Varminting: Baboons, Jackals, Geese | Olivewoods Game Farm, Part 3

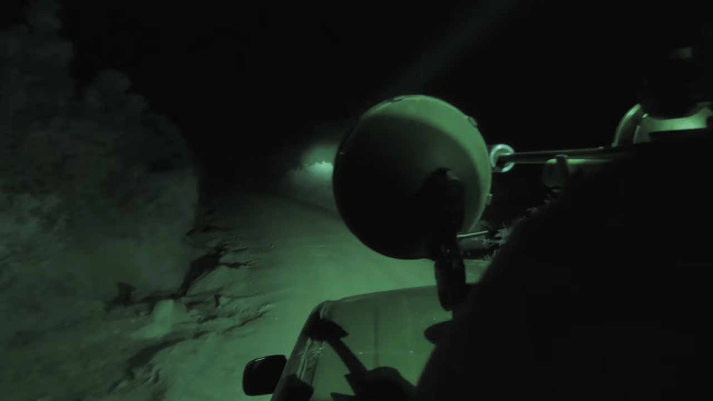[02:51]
When I went out there, it was one of the things I wanted to do. We spent a few hours actually driving around one night, calling the jackals in.
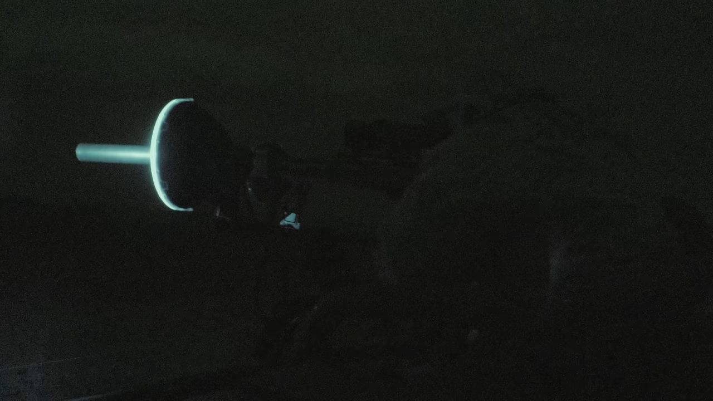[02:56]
And when you see a jackal coming in after you're calling it, it's a real adrenaline rush.
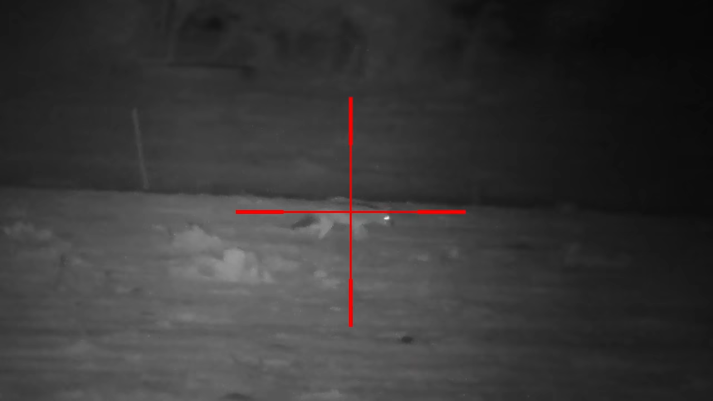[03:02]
It's something that I think is very underrated.